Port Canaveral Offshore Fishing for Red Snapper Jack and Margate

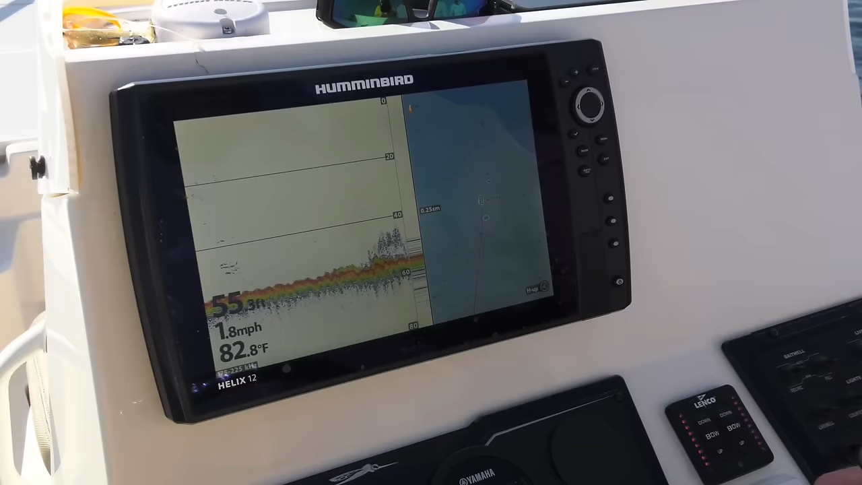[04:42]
On screen: depth 55.3 ft, water 82.8°F, speed 1.8 mph
I think we found that looks like bait. Well, there might be some snapper in there. A little bit of green. Yeah, there might be one or two in there. That's a big loggerhead. Ooh, ooh, ooh.
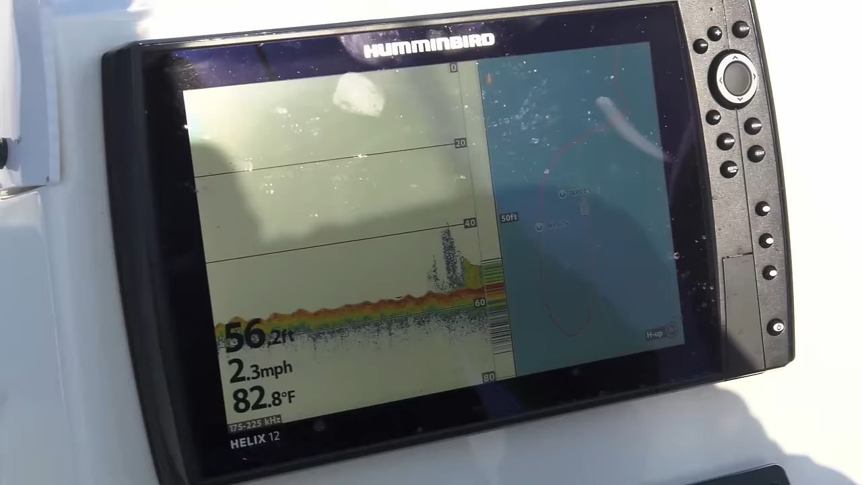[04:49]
On screen: depth 56.2 ft, water 82.8°F, speed 2.3 mph
There's even a better mark. Oh, yeah, that's a real good one.
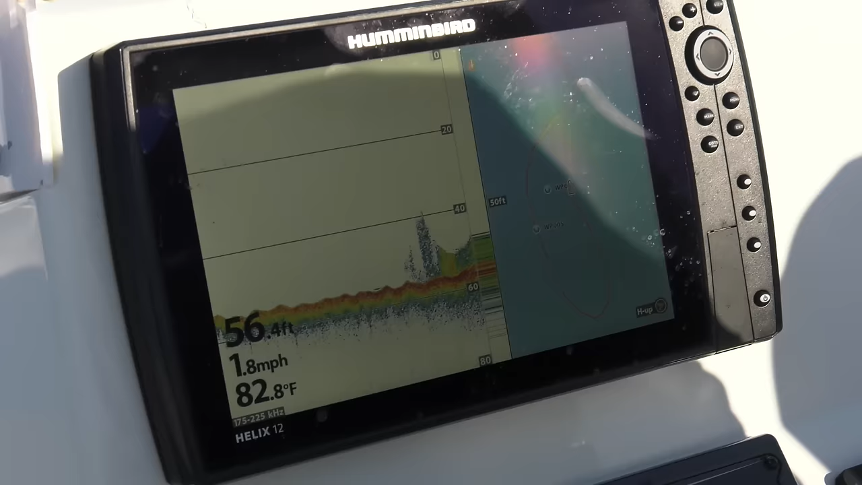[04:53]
On screen: depth 56.4 ft, water 82.8°F, speed 1.8 mph
Yeah, that's snapper fo' sho'. That's solid. You want to toss that trolling motor in the water? I can do that.
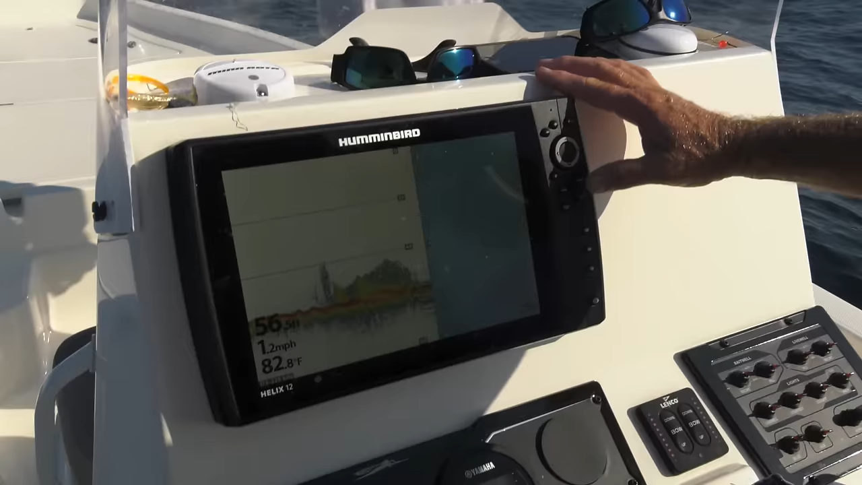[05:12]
On screen: water 82.8°F, speed 1.2 mph
Oh, yeah. Look at this mark.